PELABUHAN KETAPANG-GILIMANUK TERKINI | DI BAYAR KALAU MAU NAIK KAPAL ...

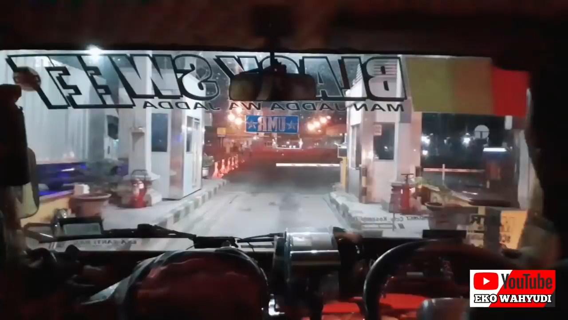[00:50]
Ini malam ini aku sudah sampai di Pelabuhan Gilimanuk.
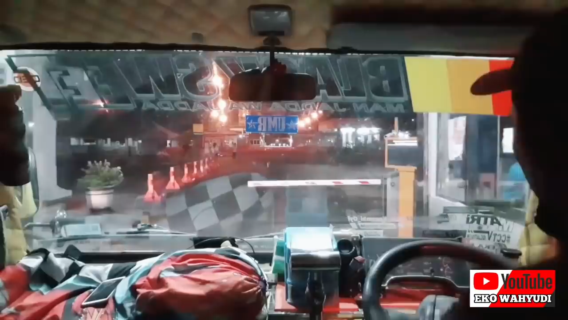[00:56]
Ini aku tadi udah habis membeli tiket online, terus ini kan ditukar di pintu masuk.
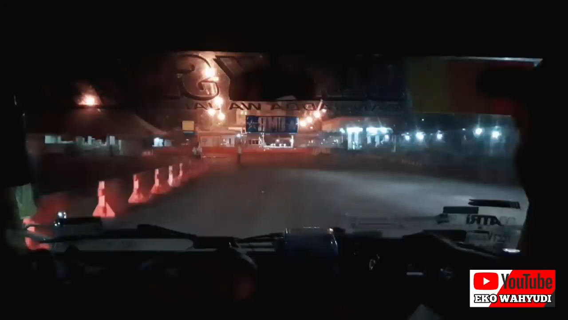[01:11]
Terus barusan tadi ya itu ada yang nawarin untuk masuk ke LCM atau kapal tongkang. Tapi aku gak mau, aku maunya naik kapal yang ferry yang biasa. Itu karena apa ya, kita masuknya enak. Terus selain itu tidak menunggu penuh.
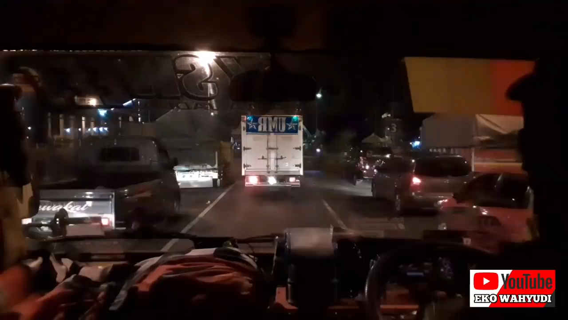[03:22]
Ini setelah nunggu beberapa menit akhirnya masuk juga. Karena memang tadi kan sampai juga udah pas bongkar.